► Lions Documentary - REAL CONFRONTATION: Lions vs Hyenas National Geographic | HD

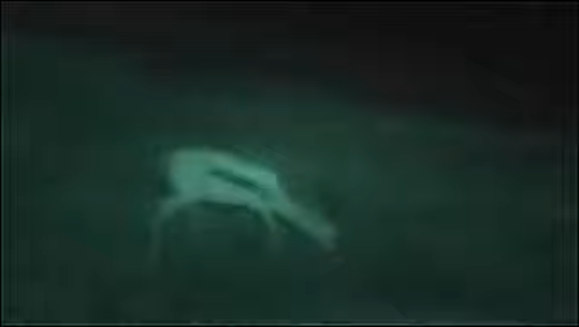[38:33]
A Tommy dips his head to see whether or not he can see danger silhouetted against the sky. The circling lion is almost invisible.
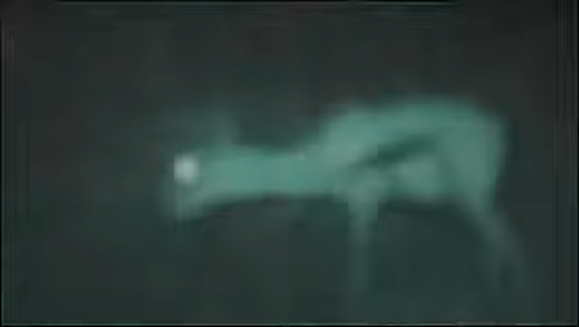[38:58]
Another Tommy can hear something and is off.
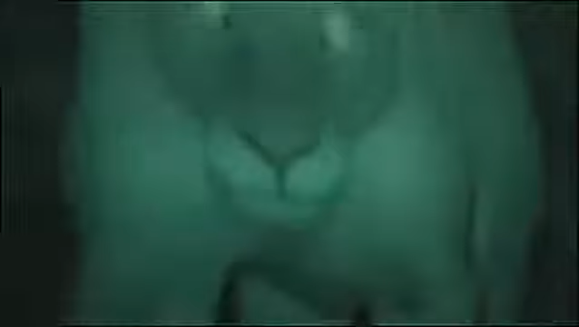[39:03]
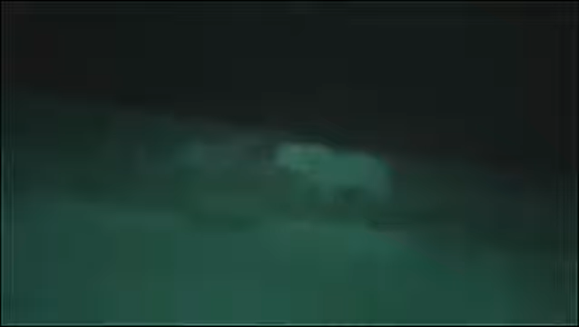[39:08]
The lion's game plan is always the same.
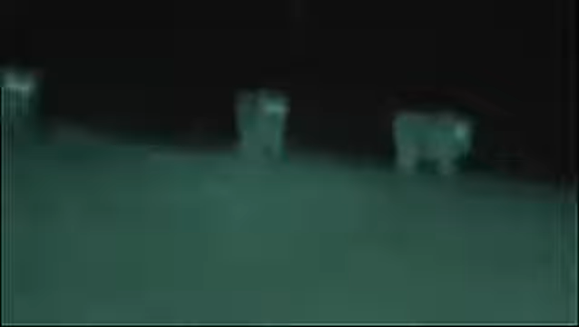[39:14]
Get close to the herds, then spread out.
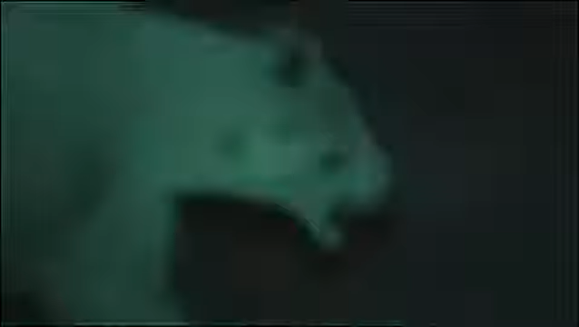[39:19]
They don't need to make any effort to hide themselves. Only their footfalls give them away.
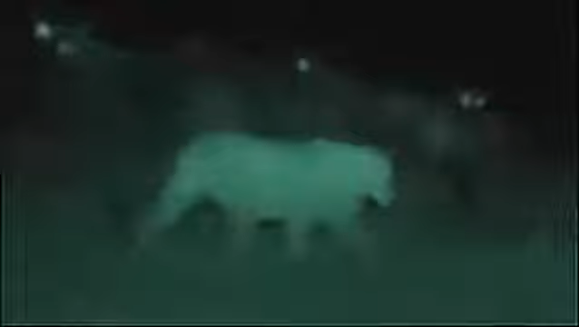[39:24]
And because they're unseen, lions are no longer at a disadvantage as they approach their quarry.
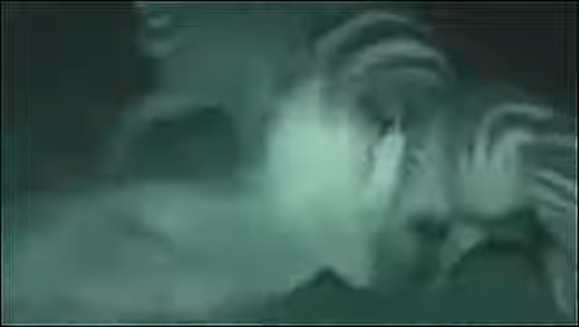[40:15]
Soon, two lions bring down a fine stallion. Saber-sharp teeth and meat-hook claws bury themselves into 300 kilos of struggle.
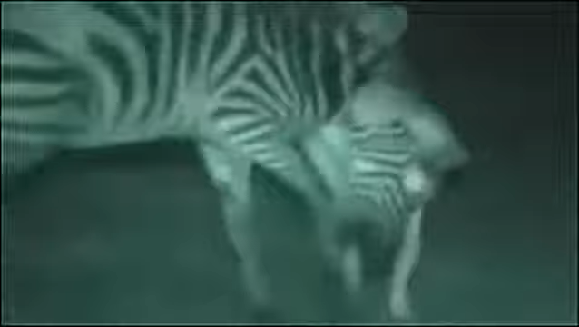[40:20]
One lion grips the throat in a stranglehold, the other prepares to feed. Their ability to keep a grip on their prey in pitch darkness makes the kill possible. Everything the camera has disclosed comes together.
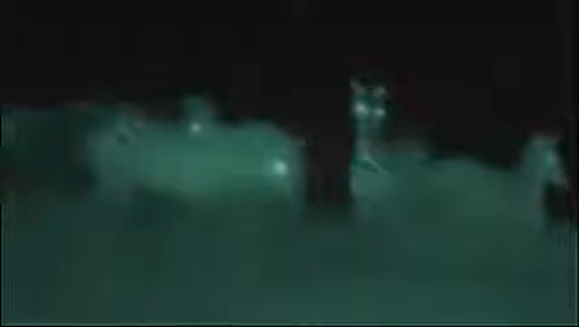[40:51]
The apparent competitors for the same food survive because there are times when one is more successful than the other. The animals hunt in different ways, by day and by night, and in differing light.
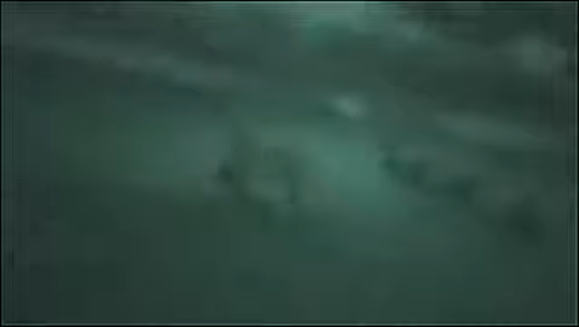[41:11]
and the so-called cowardly hyenas are often merely out to reclaim their prey.
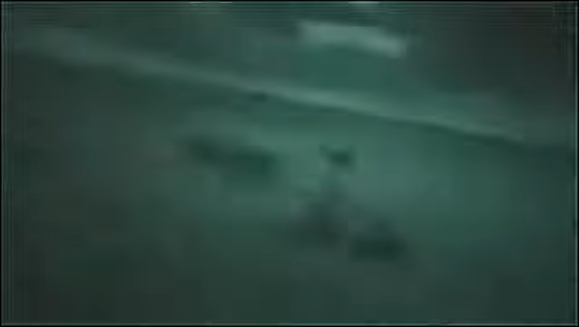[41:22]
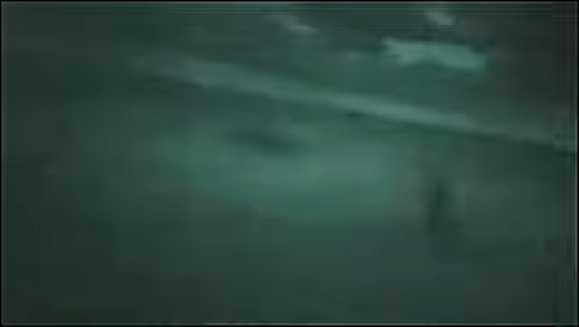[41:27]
Don't say you've never seen a brave hyena. A thieving male lion is forced to take them on.
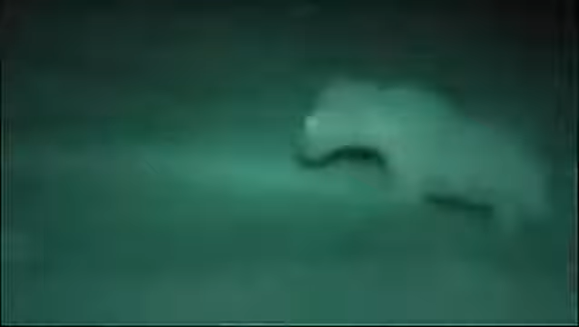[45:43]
And the way he's running, I imagine he's going for a kill, so I'm going to stop and listen right now. What Paula and Tom are seeing leads them to rethink the conventional ideas about hyenas and lions at night and day.
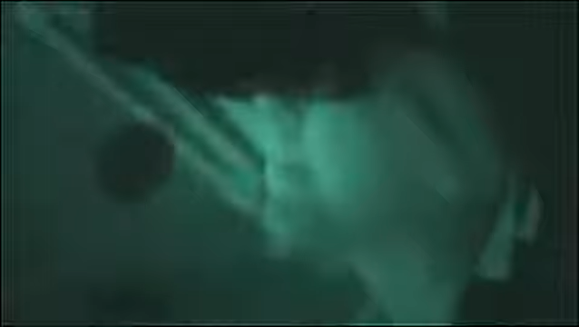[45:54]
The Serengeti's two top predators both hunt zebra, wildebeest and gazelle.
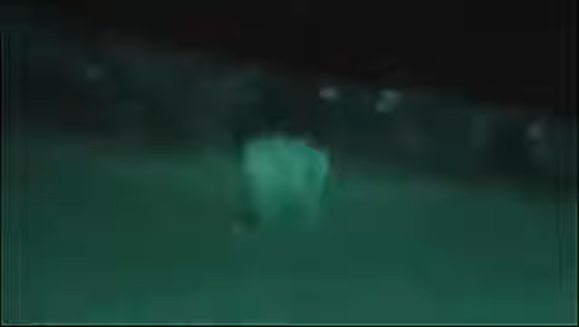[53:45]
Animal hunters are about in numbers never seen during the day. Spooked, the herds of wildebeest, zebra and gazelle burst into panicky runs.
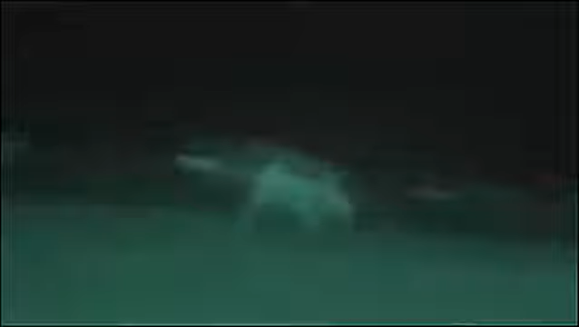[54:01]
Not only the zebra are uneasy, a clan of hyenas is also on edge. They've made a kill in another clan's territory. It isn't long before one of the owners claims his rights.
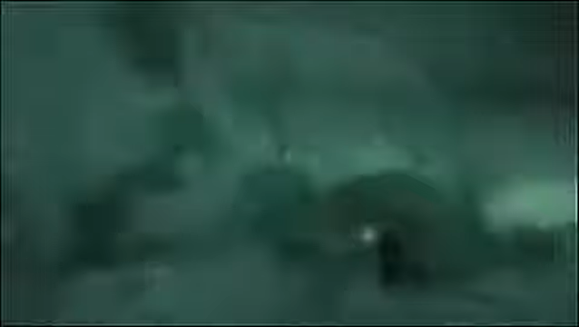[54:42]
His clan bustles in to drive the invaders away. They bolt the meat while they can. Other threats may arrive to challenge them in turn. They remain watchful. This is truly fast food. The invaders will be back to recapture their meat. You can see this clearly in infrared light. But how do the animals see in these conditions? Like all the animals here, their eyes appear to glow. A mirror-like membrane doubles the available light.
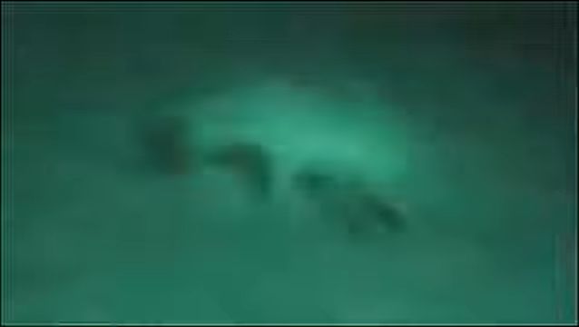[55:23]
Then their brains enhance the images, filling in the gaps to see detail more clearly. The newcomers soon return in force. The prize seesaws between them until it's all gone. But with so little light, even their superb night vision is challenged. This is as close as you can get to seeing through their eyes.
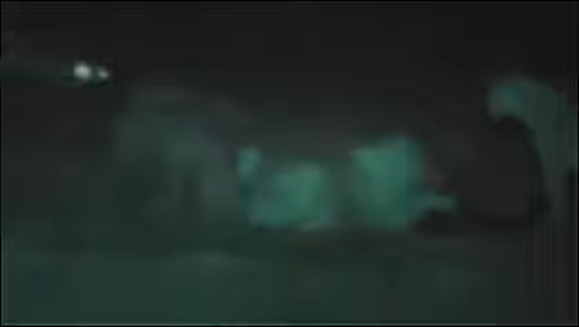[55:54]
lions and hyenas continue their battles, as if unhindered by the darkness. Once again, the lions have stolen the hyenas' kill, but they all appear to be able to see exactly what's going on.
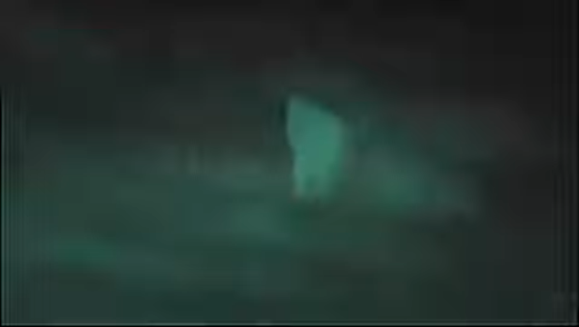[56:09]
And when the lions go hunting, they do so just as they are.